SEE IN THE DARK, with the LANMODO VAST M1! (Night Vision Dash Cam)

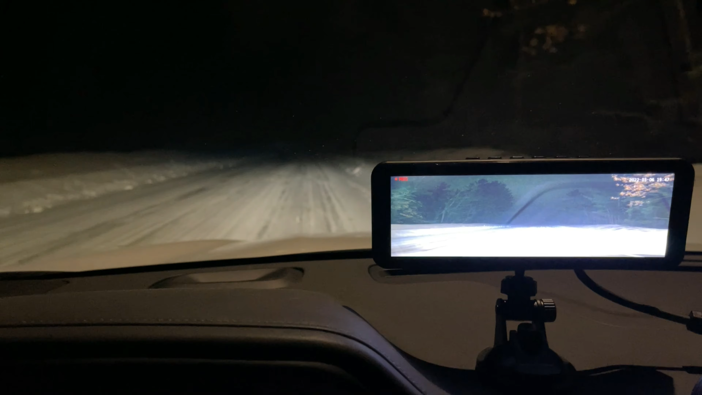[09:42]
I want to talk about some of the things that you're going to see some overlay video footage of what I saw. But first and foremost, I just want to talk about the ease of use in terms of the plug and play aspect to this. It was super, super simple to set up. Just set up, pardon me, just plug it in to the 12-volt outlet.
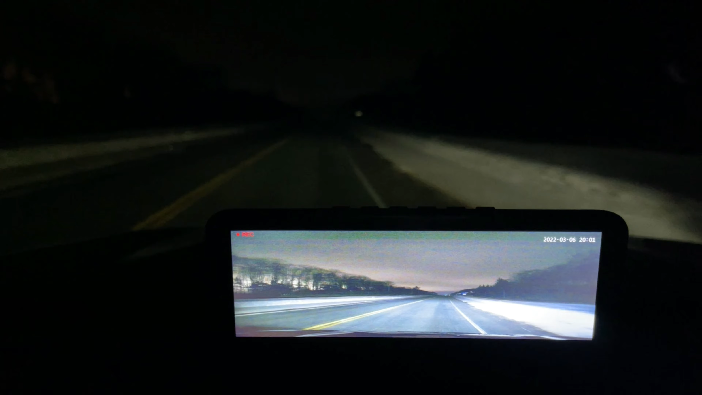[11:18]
And so to have that wider field of view, was something that I really enjoyed as well.